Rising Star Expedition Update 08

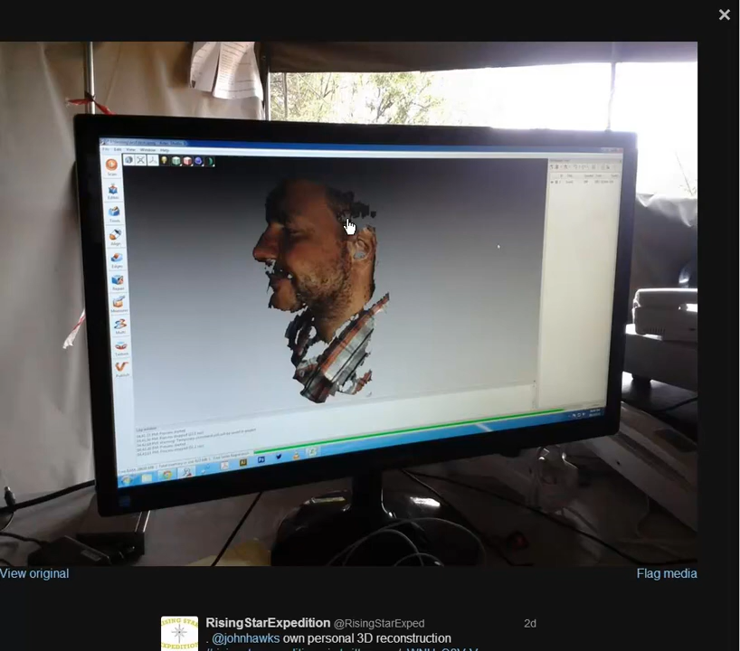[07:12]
And here we see the view of John Hawks scanned. And that would be a 3D scan. It's hard to appreciate on the 2D nature of our screen. But that's what you're seeing there.